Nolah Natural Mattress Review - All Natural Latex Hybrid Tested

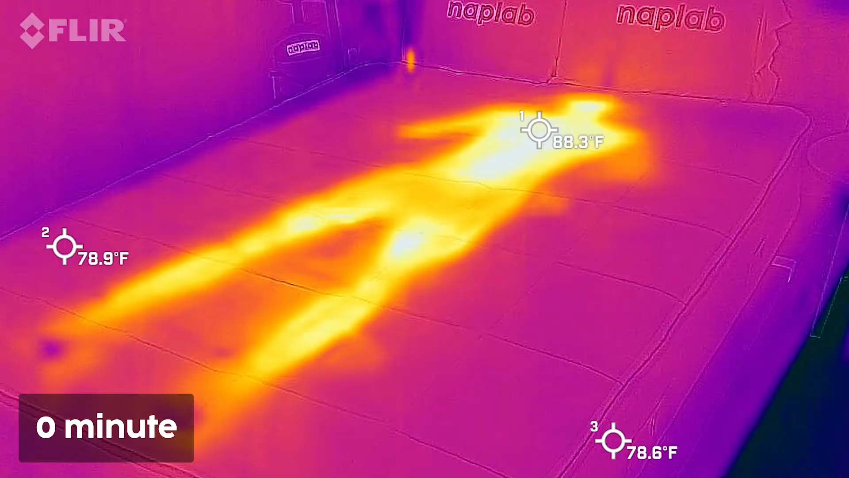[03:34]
Within one minute after getting off the mattress, the temperature had declined to 84.4 degrees, a drop of 3.9 degrees. The drop from zero to one minutes is about average.